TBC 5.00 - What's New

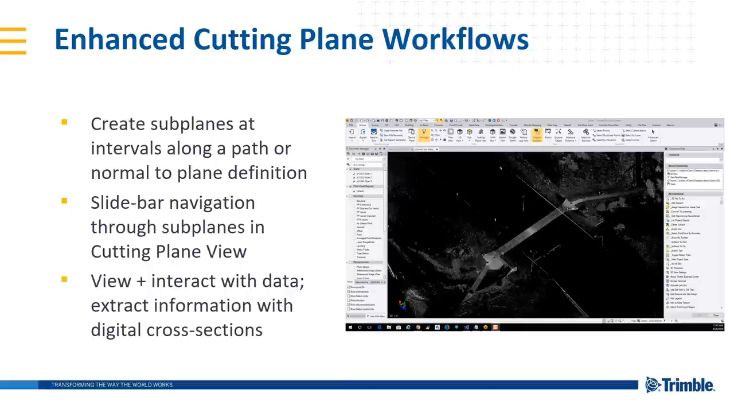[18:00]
So when I when you see cutting plane workflows and subplanes and all this, think digital cross sections that you can draft in, create line strings, create points in your CAD environment. Here's a video demo.
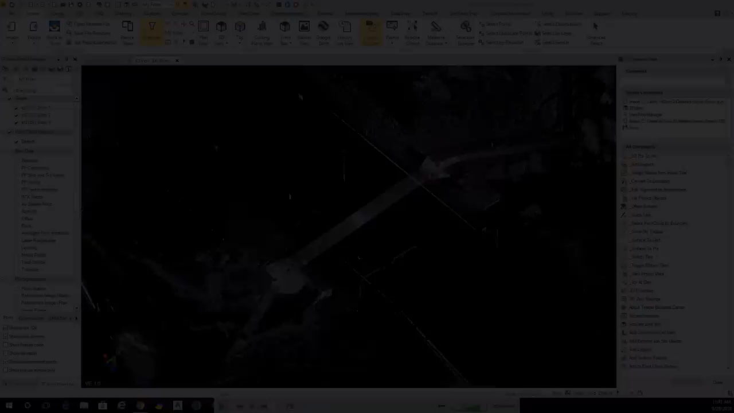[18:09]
Here to show you a demo of the cutting plane enhancements and the cutting plane view and the plane manager enhancements is this data set.
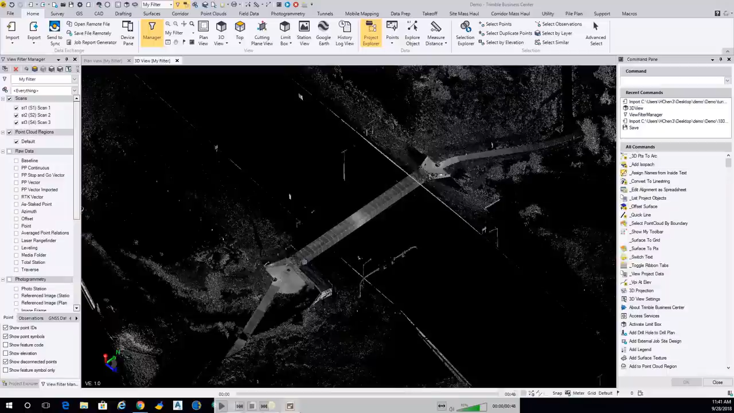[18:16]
It is a tunnel and it has an alignment as you can see there.
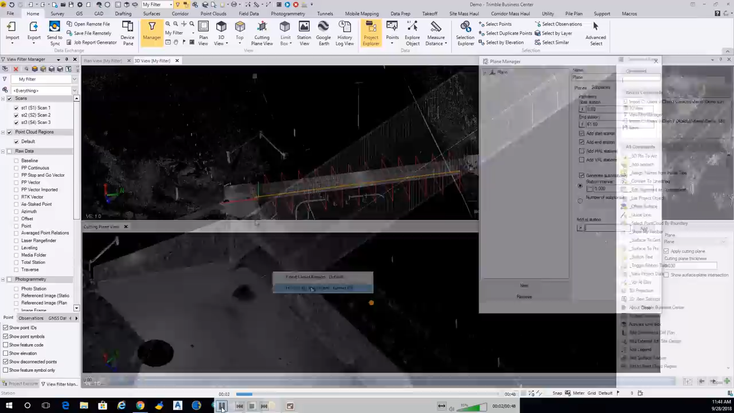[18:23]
We will use that alignment and create a series of subplanes set at an interval of every five feet, five meters,
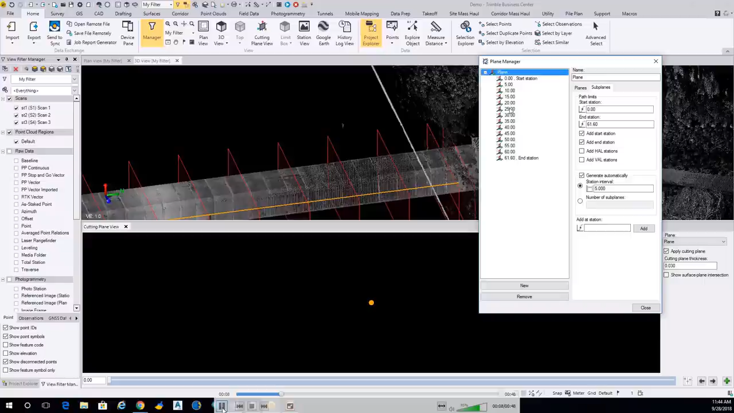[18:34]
and as you can see in the cutting plane view,
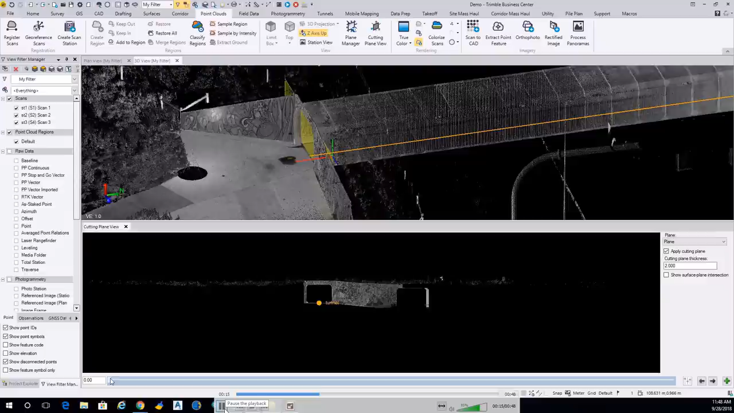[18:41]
it's reactive to the slide bar movement and you will get feedback up in the 3D view as well where exactly you're moving.
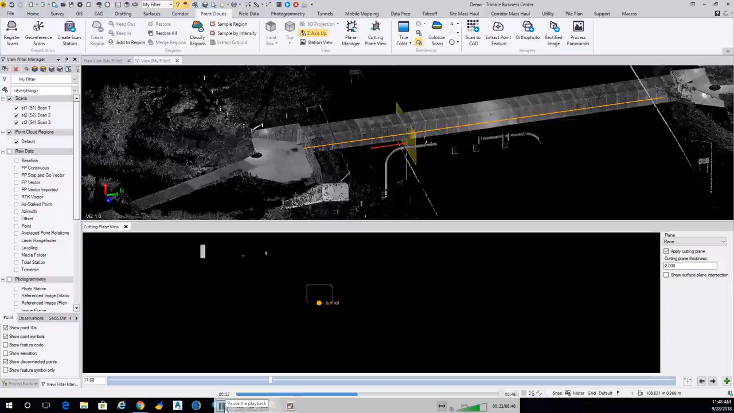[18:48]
You're just, this is an SX10 data set, so you're seeing a point cloud cross section. All of the cutting planes there and those subplanes all based and tied off of to that one alignment. This can also be taken vertically. So if you had a building application with different floors, different levels, for example, you could create a plane in the XY world coordinate system and then extrude it upwards. I've talked about
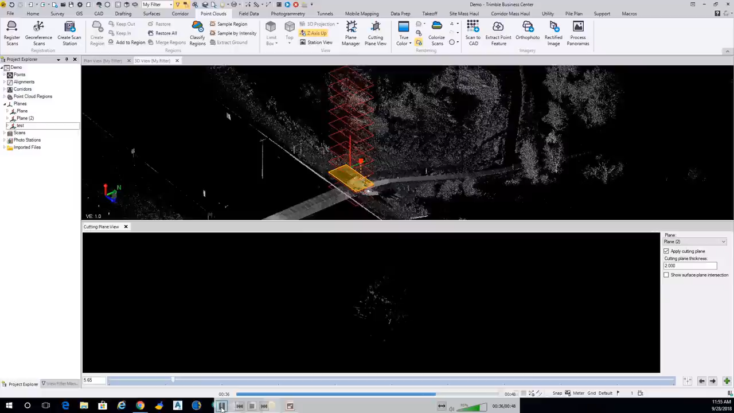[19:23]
planes to the normal definition of of the underlying plane. There you can see we've created a series of planes that go upward vertically as well and a big application here would be for that linear corridor roadway design information. So that is surface information. This cutting plane views everything that you would be able to see in like plan view, for example. It's just a custom UCS. You're slicing through there that surface and I'll play the rest of the video. You can see you get the intersection of where the surface is sliced by the plane in the cutting plane view.
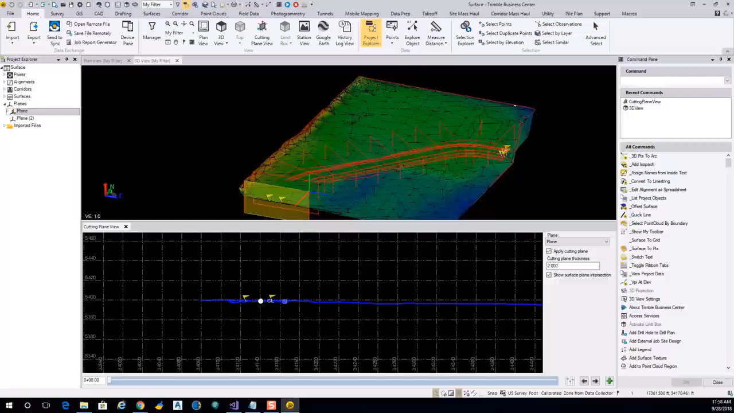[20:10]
So a lot of new applications here. Think digital cross sections. I'm very excited about this one, being able to interact and utilize data and manipulate data and draft a little bit easier in TBC version 5. And then localization.